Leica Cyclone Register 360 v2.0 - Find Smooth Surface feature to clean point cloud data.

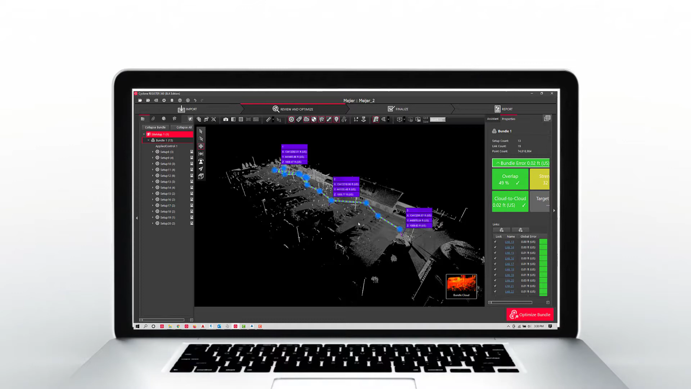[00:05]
I've used Leica Cyclone since 1998. One of the coolest features I've ever used
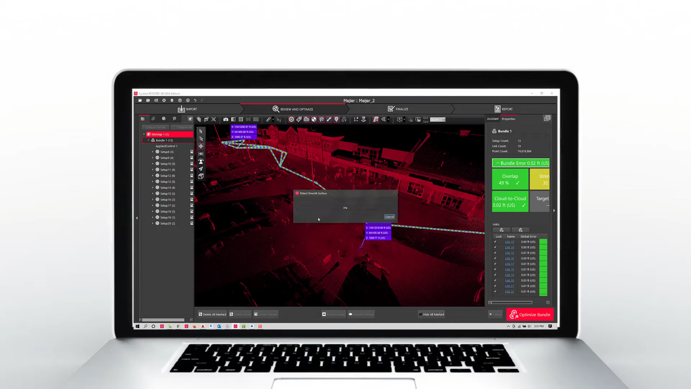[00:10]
with 3D laser scanning is the ability to remove noise. Hopefully everybody's been introduced and now using Leica Register 360. They have a new feature in there that allows you to remove noise.
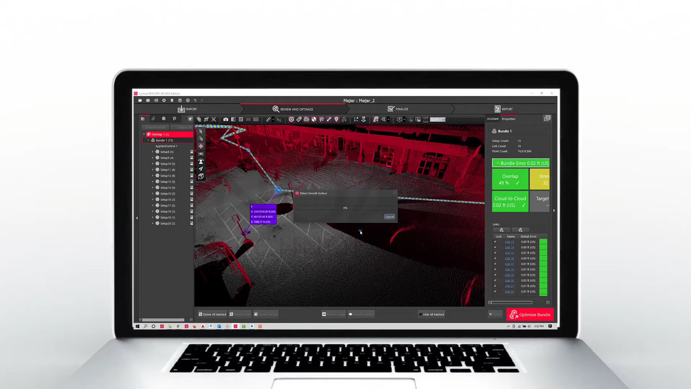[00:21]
Relatively easy in a single scan, today we take a look at how to remove noise in multiple scans and to export that data
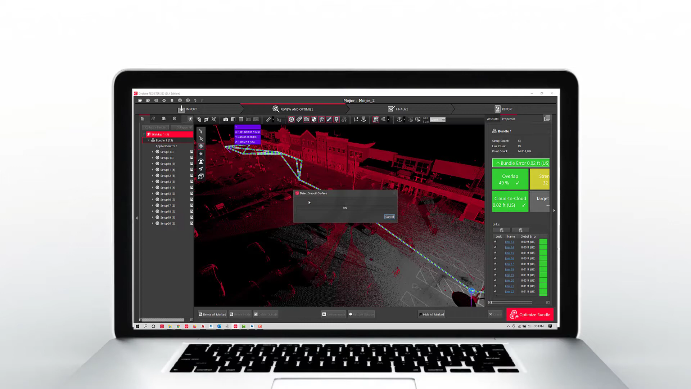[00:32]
to be usable in multiple software platforms like Autodesk Recap and Leica Rhythm. Or maybe you just want to bring it into 3DR.
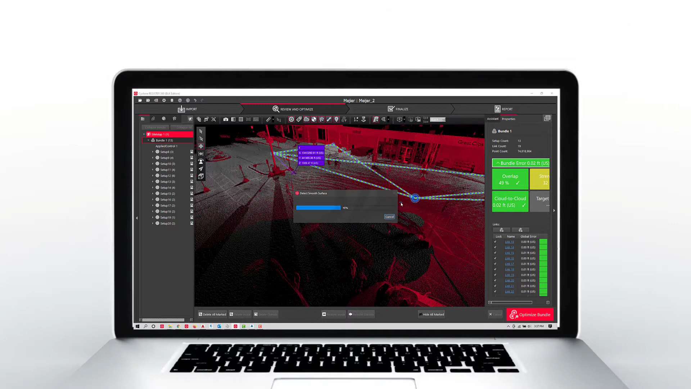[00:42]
Happy to share all the different information with you. Simply by going to each scan world and double clicking, it will find a smooth surface for you.
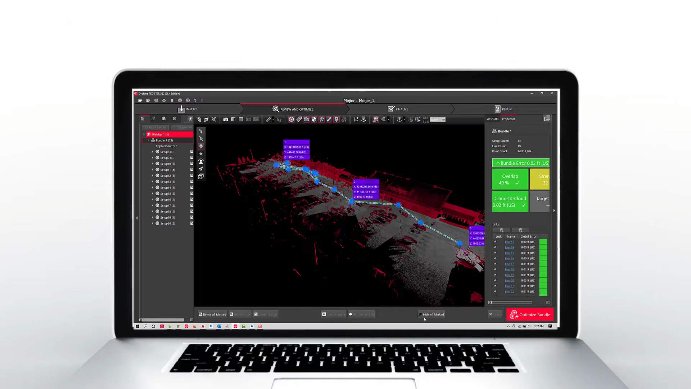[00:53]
Continue to double click in each scan world until you get the desired results.
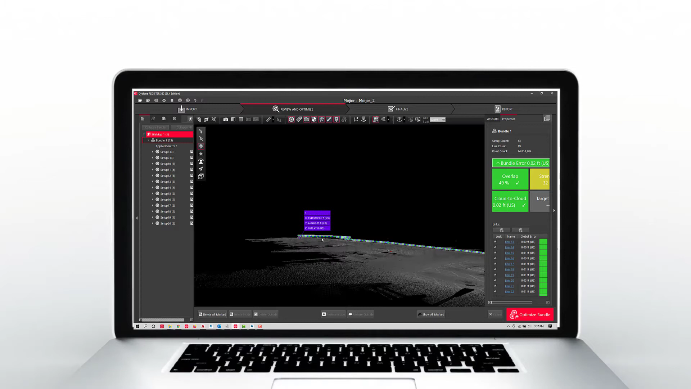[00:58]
Delete the additional information and then simply finalize your solution like a normal project.
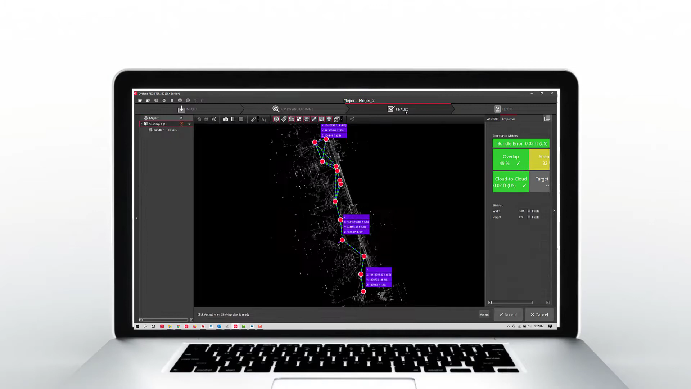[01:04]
Publish the data to typical LGS.
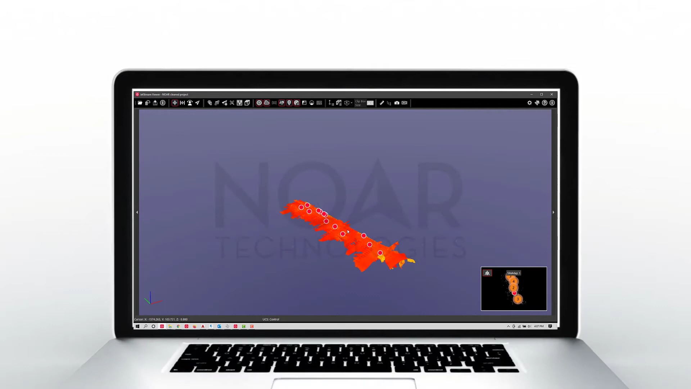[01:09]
Open it up and you'll notice there's a very clean point cloud.
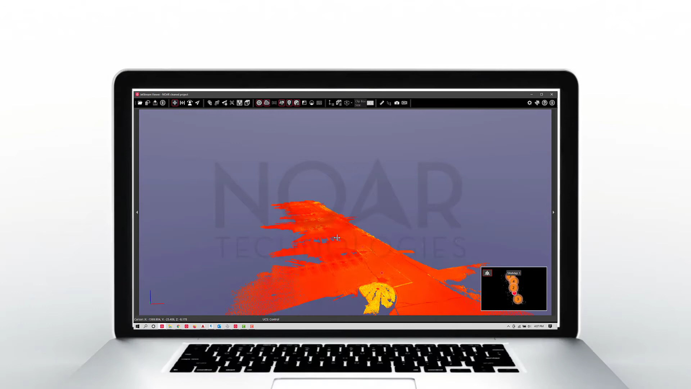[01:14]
And to show you how much was actually cleaned up from this point cloud.
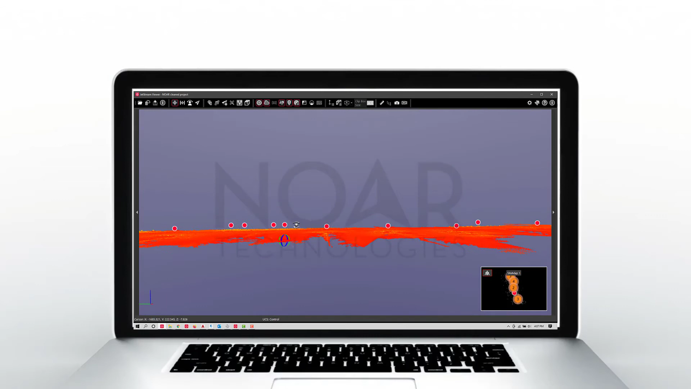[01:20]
It's really cool because the actual information is still
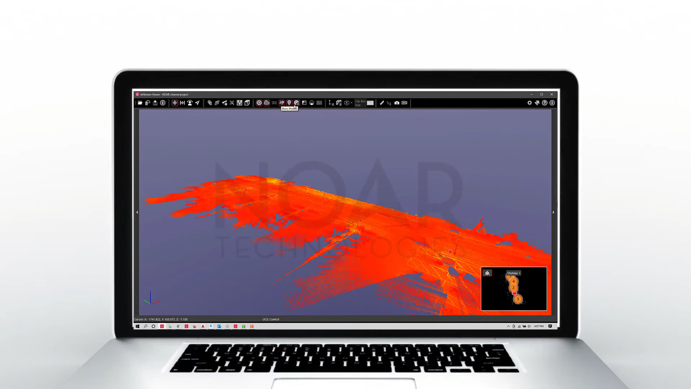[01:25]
stored inside each scan world.
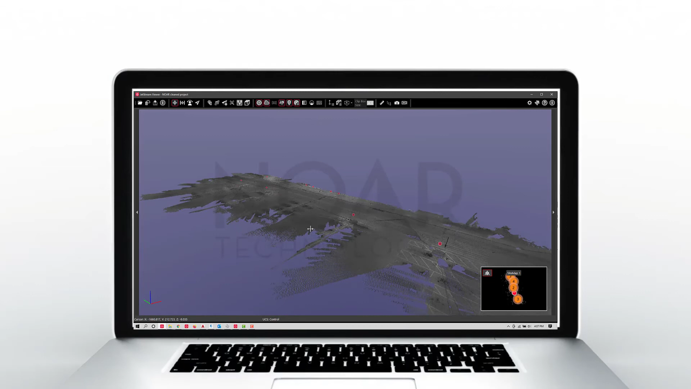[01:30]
You can show the multi hue or the black and white. So let's go ahead and take a look at the data and the original data that was in here.